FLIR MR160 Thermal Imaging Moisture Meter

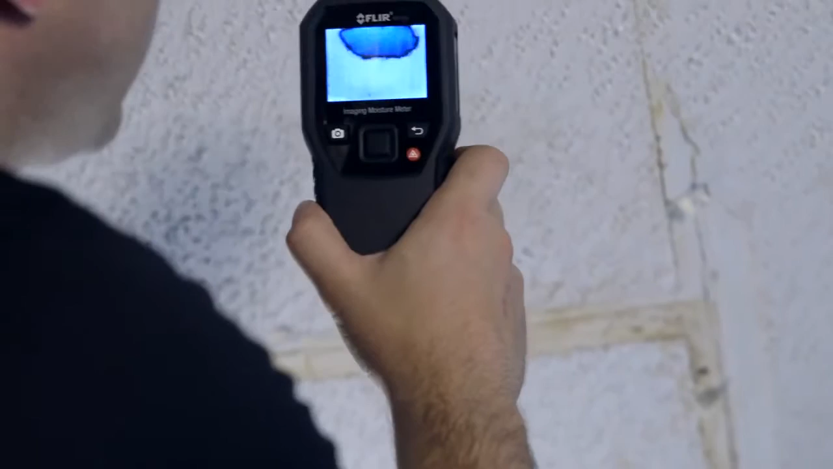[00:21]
Built-in powerful FLIR thermal imaging technology that lets you see hidden cold spots associated with moisture evaporation. With IGM, an onboard laser pointer plus easy-to-see display crosshairs,
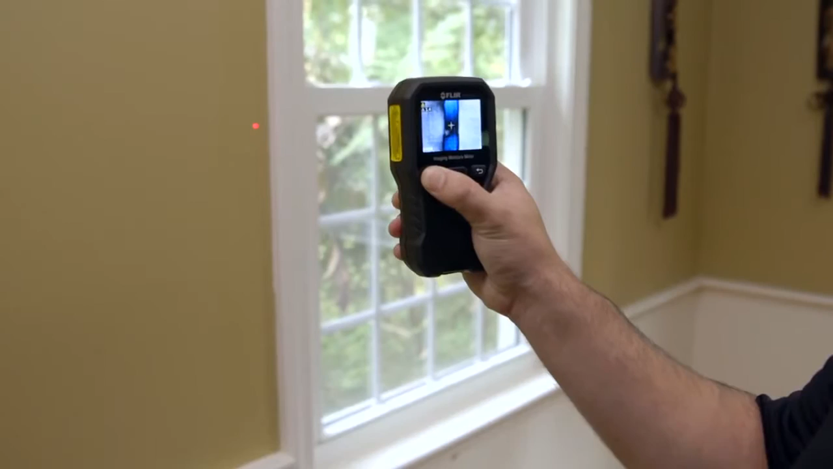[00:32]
the MR160 makes it effortless to home in on trouble.
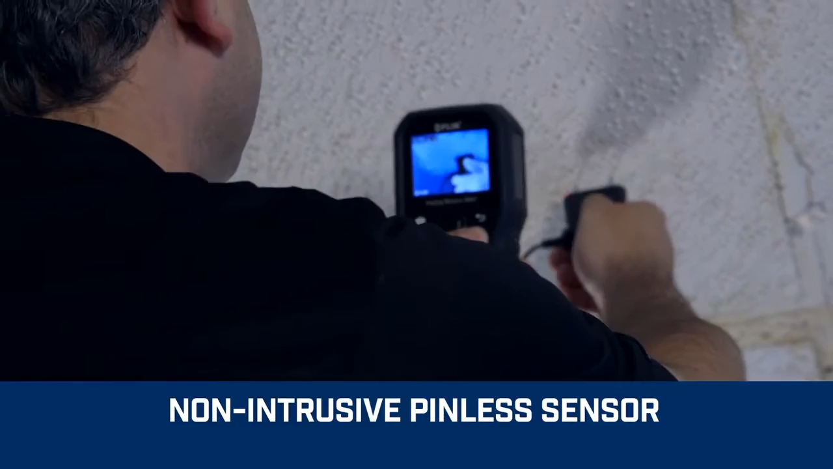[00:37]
An integrated pinless sensor and included external pin probe provide the flexibility you need to measure and
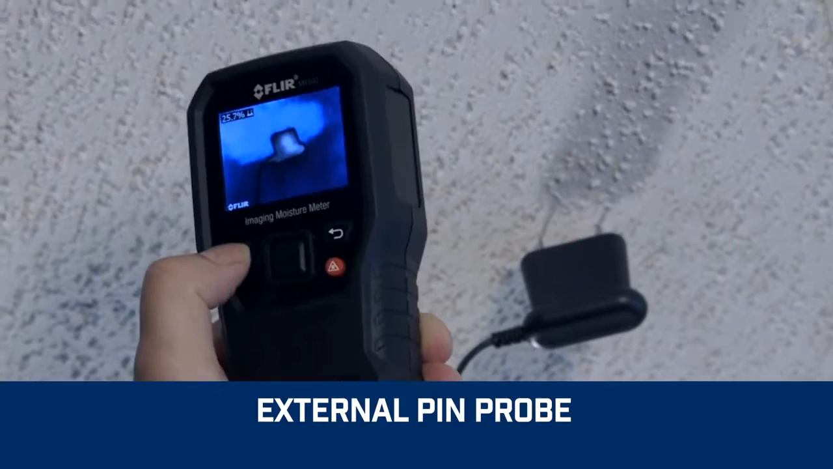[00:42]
confirm that the cold spot is truly moisture before you pull out the drywall saw.
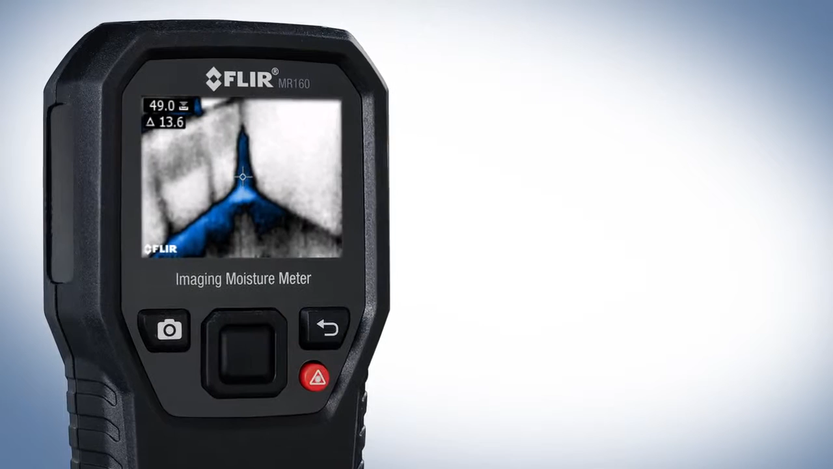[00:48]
Overlay data onto the thermal image and store it all in one right on the MR160.